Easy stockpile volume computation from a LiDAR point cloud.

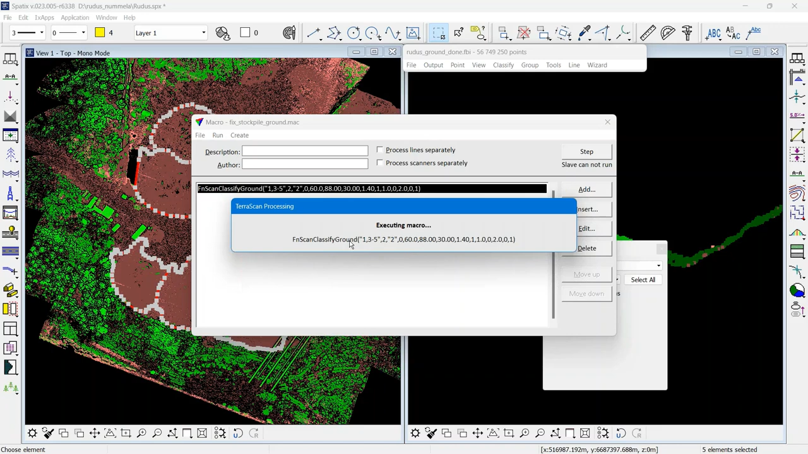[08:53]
to make sure that all the relevant peaks in the stockpile are part of the ground class
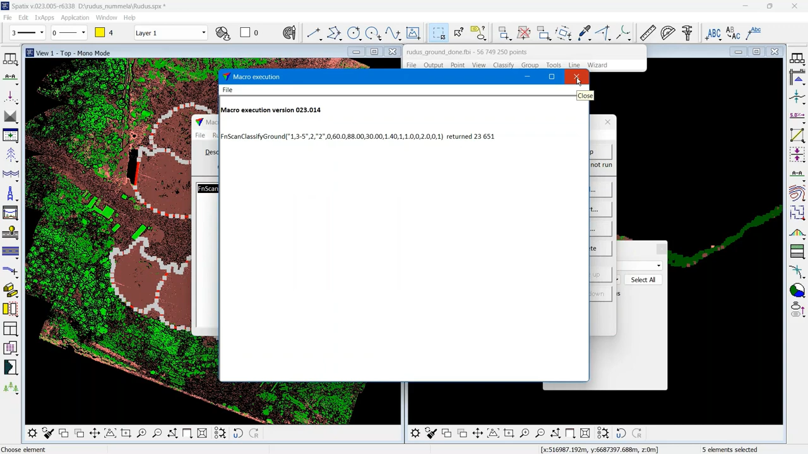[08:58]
and now i will have ground everywhere
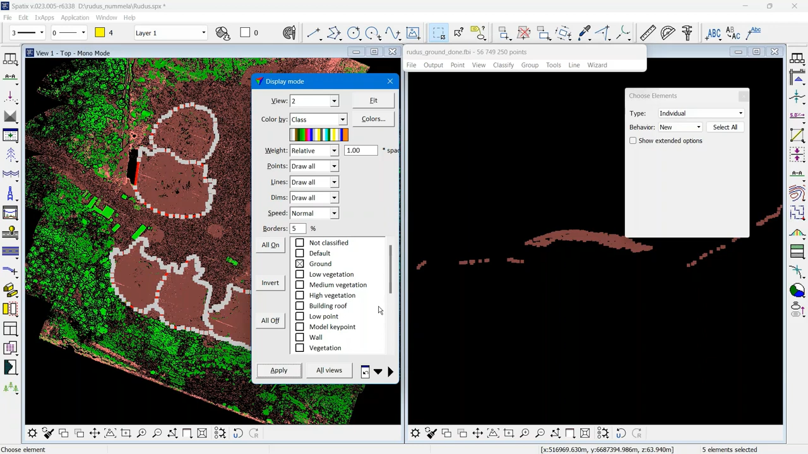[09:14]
and whenever i have multiple stockpiles it's good if i create labels some kind of a naming for the stockpiles so that in the report i get five different volumes and i can link the numbers to the individual stockpiles
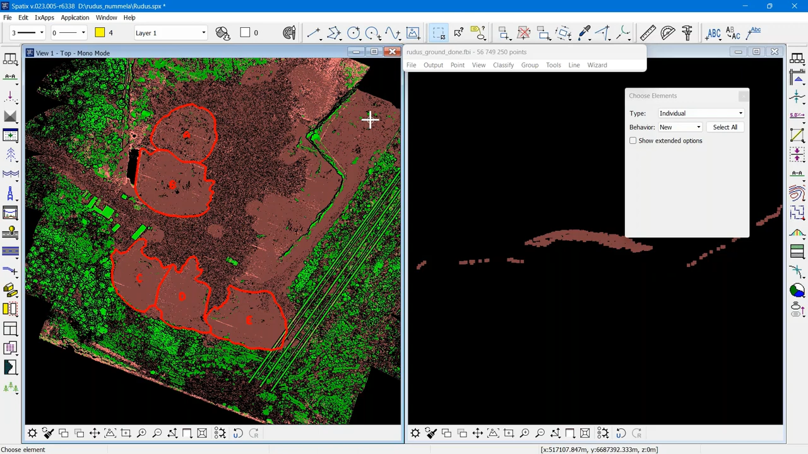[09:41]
i will select all of these
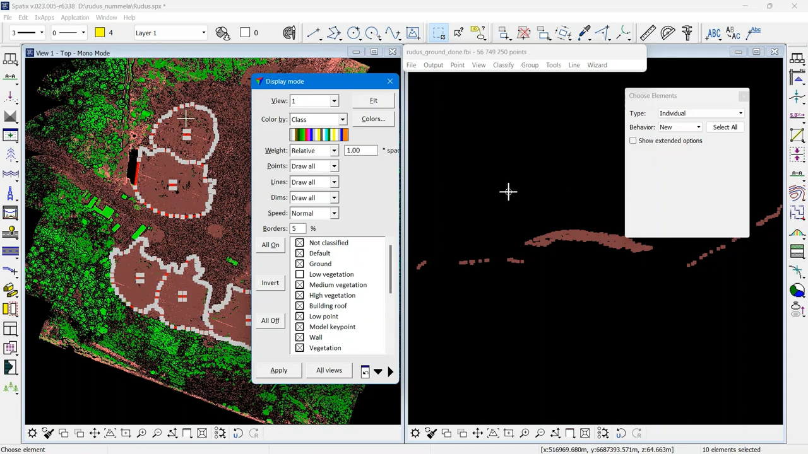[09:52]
maybe now i will hide the point classes and i go to compute stockpile volume now i suspect that i have bigger height so i put 10 meters as the setting at 10 meter height the vertical line draw so at each computed pillar
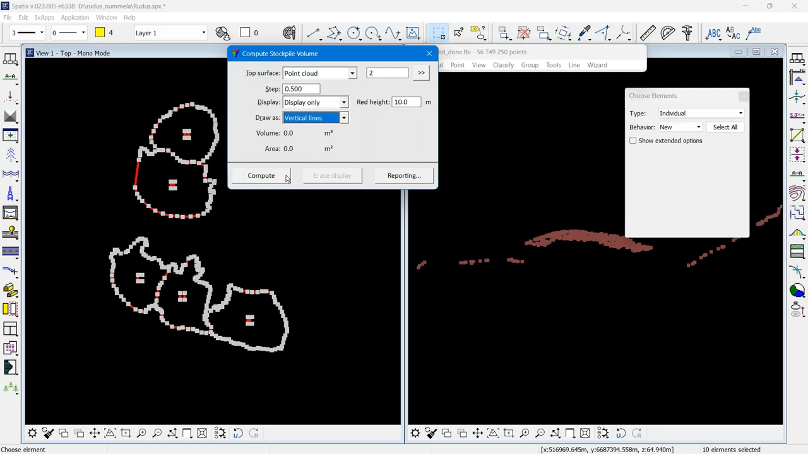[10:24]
the color will be red if the height is 10 meters or higher
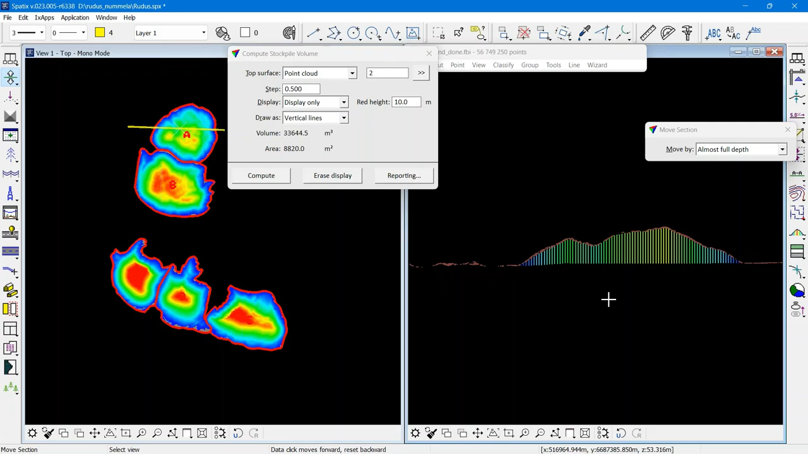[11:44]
and things are looking looking good